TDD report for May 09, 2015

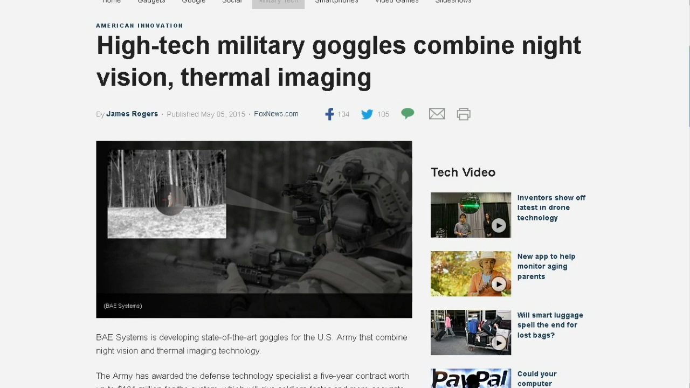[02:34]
High-tech military goggles combine night vision and thermal imaging. Up until now, I guess soldiers have had to carry two pieces of equipment with them. They've had to use the night vision, and then when they want to do targeting, they have to switch to another type of system.